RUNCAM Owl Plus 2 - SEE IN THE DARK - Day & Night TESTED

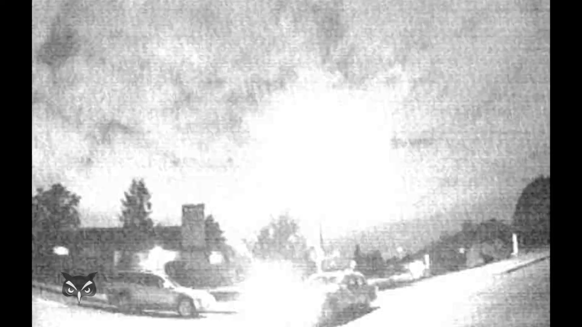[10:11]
This Altu Plus looks pretty good. I can see definition, the tree trunks.
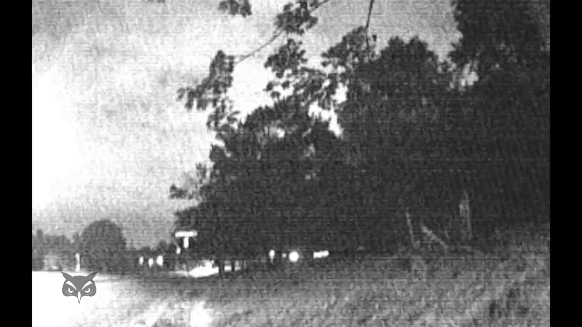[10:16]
I can see the leaves in the trees, and I definitely think I could fly with this camera at night.